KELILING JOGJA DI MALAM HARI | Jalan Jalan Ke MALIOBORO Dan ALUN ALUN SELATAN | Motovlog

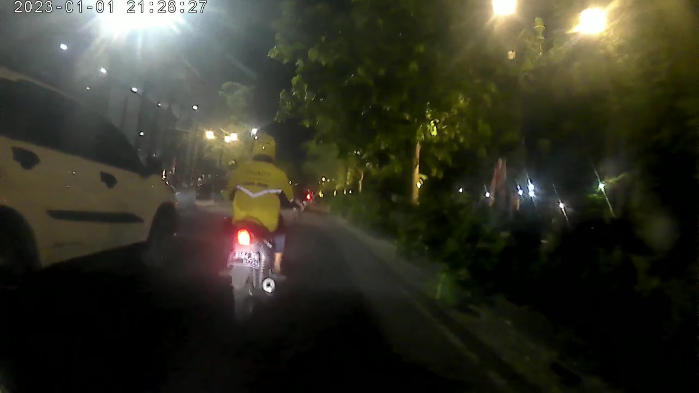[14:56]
itu gedung gubernurnya sedangkan sebelah kini ini tempat-tempat tongkor anak muda dan dibelakangnya lagi ada benteng friend the block dan juga museum disitu ada tiga museum untuk di ujungnya lagi ada tubuh monumen serangan umum 1 Maret yang dipimpin
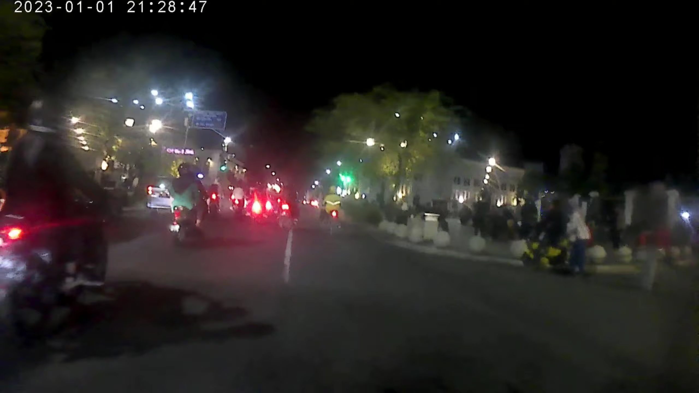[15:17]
oleh petkol Soeharto pada masa itu ini lampu merah
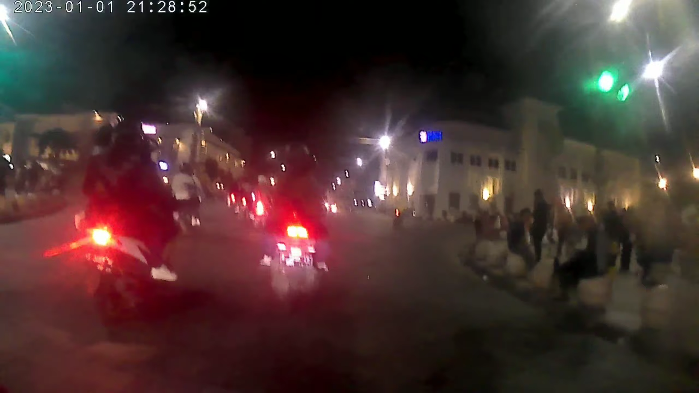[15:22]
perempatan paling besar di Jogja ini lampu merahnya sebelah kanan itu gedung BNI
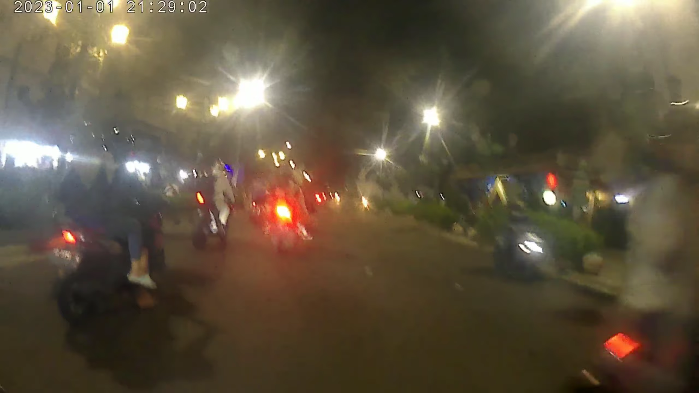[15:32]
sedangkan sebelah kiri merupakan kantor pos terbesar di Yogyakarta ini Gopura menuju alun-alun ada dua Gopuranya ini lurus dari mulai jalan Malioboro kalau kita tarik garis itu lurus sampai menuju pintu depan keraton
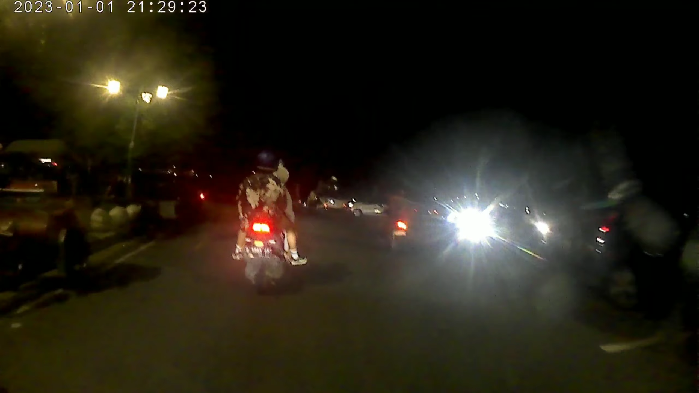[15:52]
Jogja itu di depan saya itu keraton Jogja nya dan ini alun-alun jadi di Jogja itu ada dua alun-alun yang pertama alun-alun selatan kedua alun-alun utara kalau yang biasa untuk nongkrong-nongkrong anak muda gitu biasanya paling lama paling banyak itu di alun-alun selatan kalau orang sini lebih terkenal dengan menyebut dengan alkit atau alun-alun kidul nih kita muter
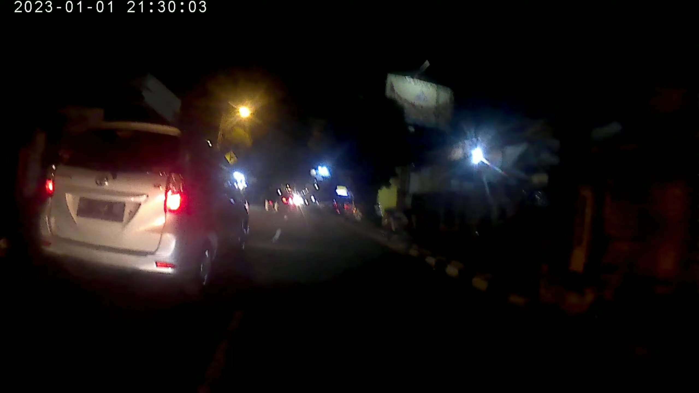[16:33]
nanti di depan pertikaan kita ambil kanan ada Belongkung Gading atau apa Gopuranya gitu Gopura Kraton zaman dulu mungkin disini udah kayak apa ya hanya megah banget lah nah
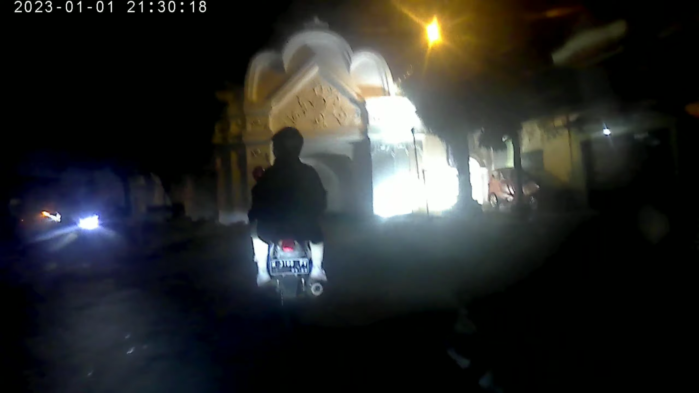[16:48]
ini alah menuju ke alun-alun selatan ini Belongkung Gadingnya atau
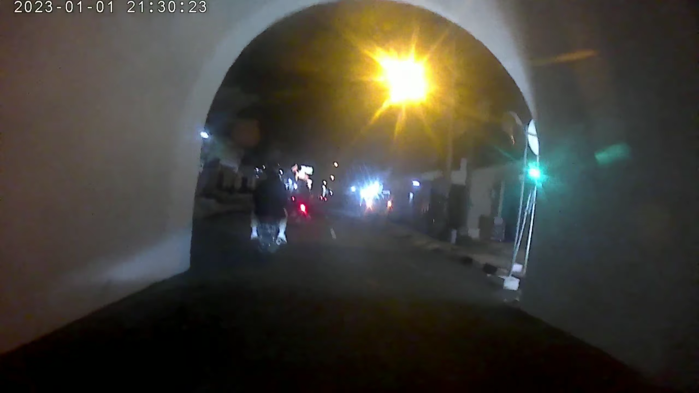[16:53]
Gopura Gadingnya nah disini adalah Wijilan daerah Wijilan itu jadi yaitu
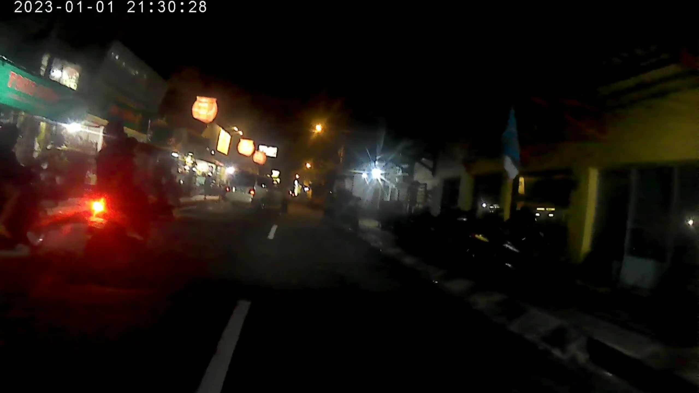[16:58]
tempat eh terkenal dengan jalan gudegnya jadi kalau kalian atau
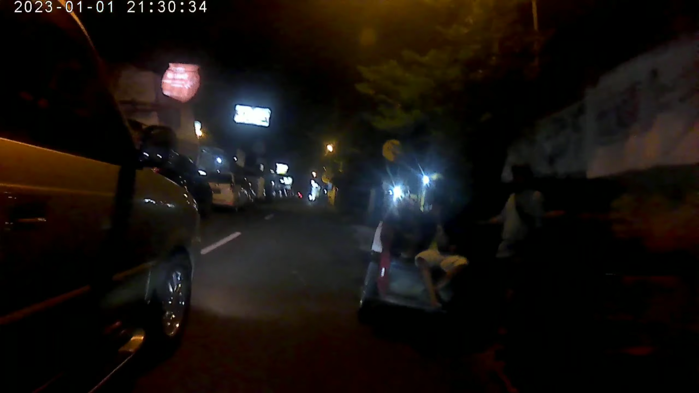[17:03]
sahabat semua berbunyi ke Jogja kalau mencari gudeg ya di daerah ini di daerah Wijilan ini sentranya gudeg jadi pusatnya gudeg Jogja itu di daerah ini
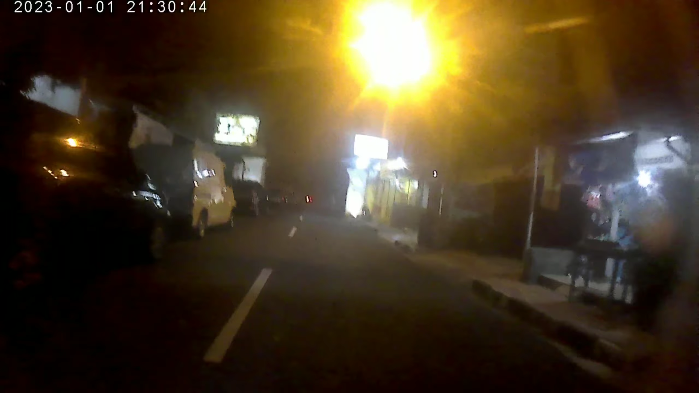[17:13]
di daerah Wijilan ini disini untuk mobil tidak bisa dua arah ya sahabat disini hanya satu arah saja yang menuju ke arah alun-alun ini namanya jalan
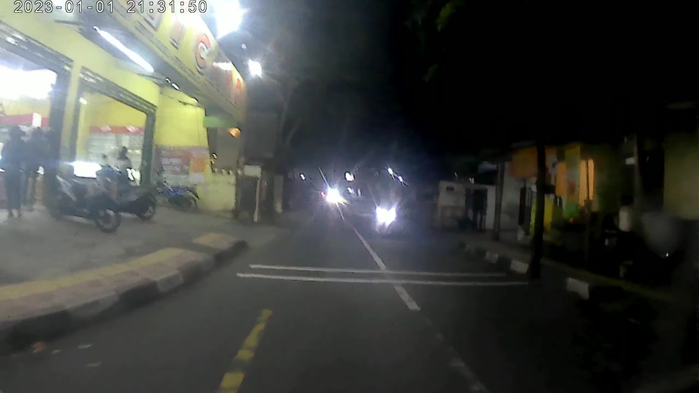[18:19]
namanya Wijilan jadi belok dulu ke kanan kalau yang dari arah
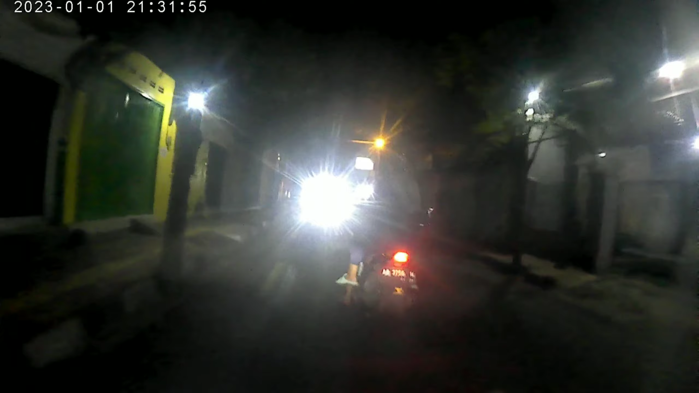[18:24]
selatan belok dulu ke kanan nanti muter di jalan berjen katamso kemudian ambil kiri baru kita sampai ke sentra pusatnya gudeg Jogja ini masih ke arah alun-alun selatan atau alkit alun-alun kipdul kalau orang Jogja kalau masyarakat sekitar nyebutnya kecil jalan yang sahabat kalau misalnya perwis atau berpapasan mobil dengan mobil agak susah
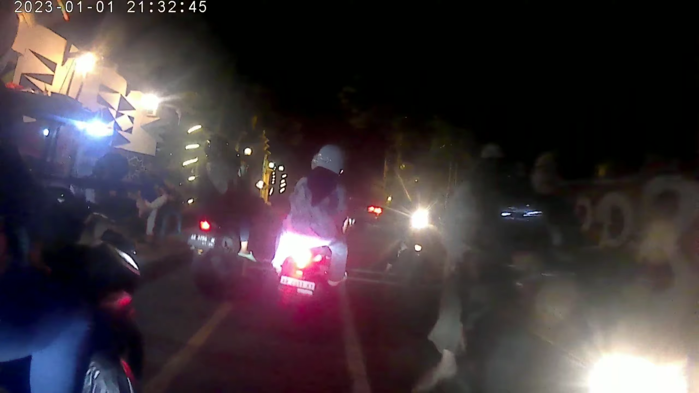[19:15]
kanan itulah arah untuk menuju alun-alun nah ini sahabat
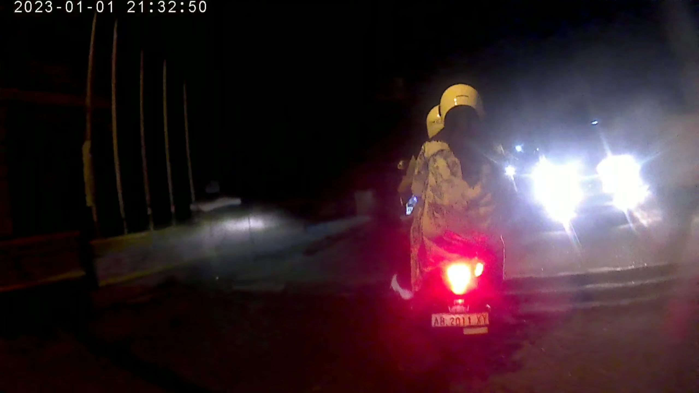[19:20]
nah ini arah menuju ke alun-alun selatan atau alun-alun kipdul di tempat nongkrongnya anak muda sahabat terutama untuk hari-hari libur malam minggu atau malam Sabtu tapi tetap aja kalau Jogja kalau yang di sini malam Jumat pun tetap rame parkir-parkir mobil di sini karena biasanya kalau mereka udah parkir di sini di depan di
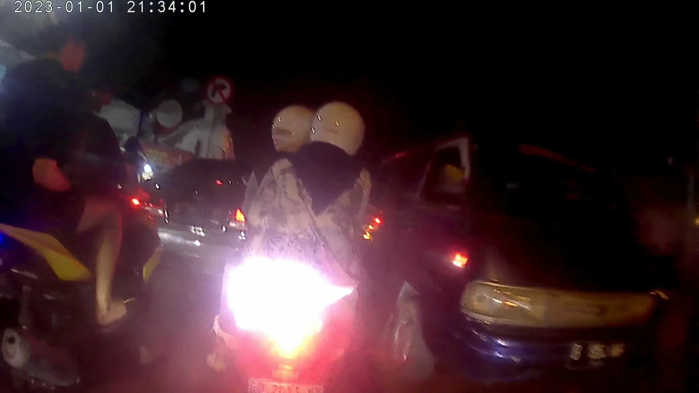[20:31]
di gampurnya kecil jadi ya gitu harus gantian untuk mobil nah ini udah mulai
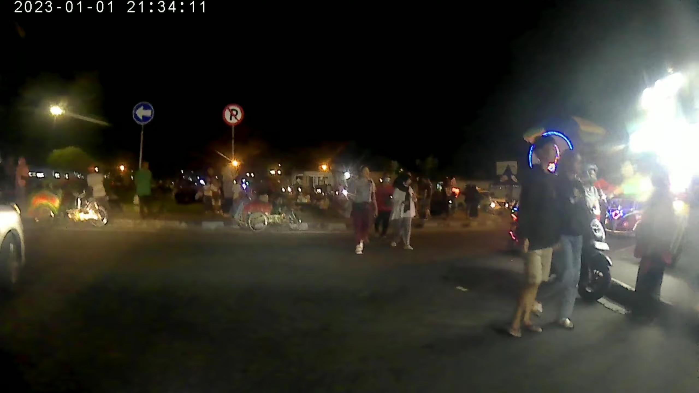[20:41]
masuk ke area alun-alun
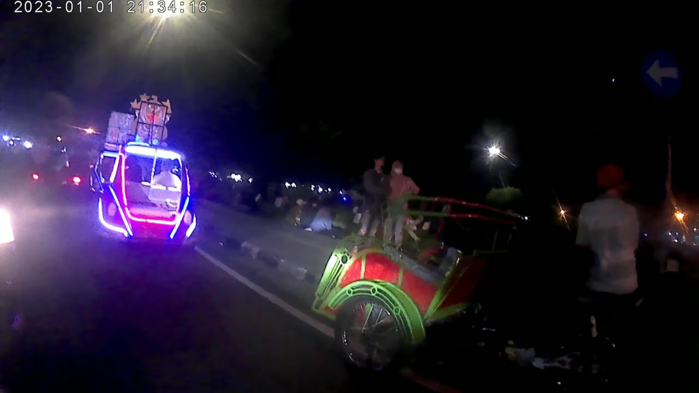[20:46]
di sini ada kendaraan ya sahabat nah sebelah kiri itu dari mulai ujung sini sampai ujung sana itu